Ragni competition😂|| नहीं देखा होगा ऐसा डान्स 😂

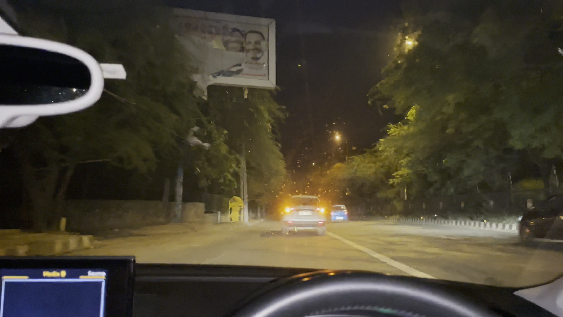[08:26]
देविंदर चल रहा है कि अरब चलते हैं भाई घर आज ट्रैफिक सा लग रहा है ट्रैफिक ना लग रात ने दो बजी में तना ट्रैफिक तो भाई कुछ जड़त हो लिया है डिता लेफ्ट सीथा जाओगा अमने बालियावास घर आम